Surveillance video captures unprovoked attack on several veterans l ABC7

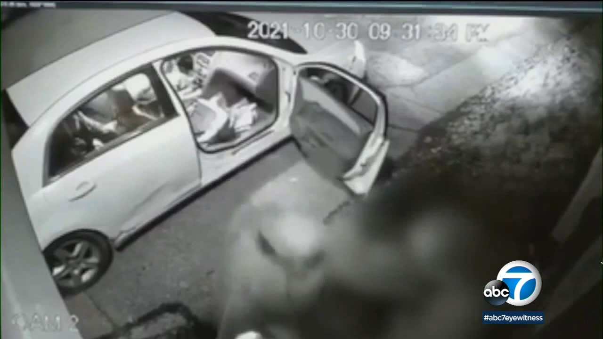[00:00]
A heartbreaking and unprovoked attack on several veterans captured on surveillance videos outside an American Legion outpost in Akron, Ohio. It started after several men in a car pulled up and
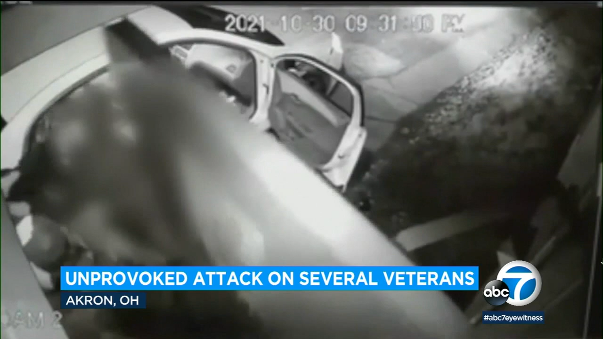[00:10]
attacked one vet who had stepped outside for a smoke break. Two other vets ran outside to break up the fighting, but they too were brutally attacked. One of them repeatedly punched and kicked while lying on the ground. Police have arrested one of the attackers. They're searching for two more men.